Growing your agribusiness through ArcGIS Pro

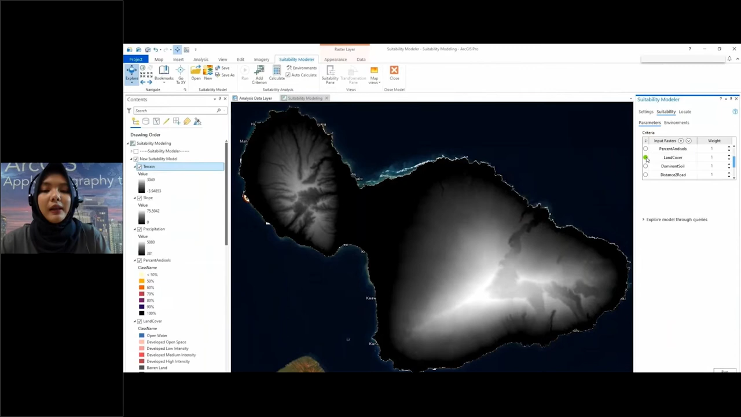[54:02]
Misalnya saat ini dengan land cover yang pertama. Di bagian bawah ini dia akan menunjukkan seperti apa histogramnya atau grafiknya itu seperti apa gitu.